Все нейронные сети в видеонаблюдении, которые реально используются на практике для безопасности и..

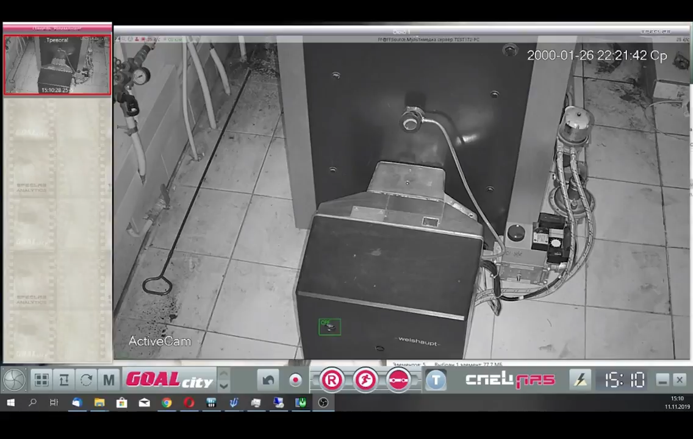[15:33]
детектировать что она загорелась внедряться в конструкцию нельзя хозяин уже всю голову сломал пришлось обучить нейронную сеть понимать это элементарное на первый взгляд явление и теперь хозяин получает предупреждение размораживания во время нейронная сеть отслеживает важные индикаторы даже если камера смещается видите это не гаджет который откажет при случайном уходе картинки спецслаб делает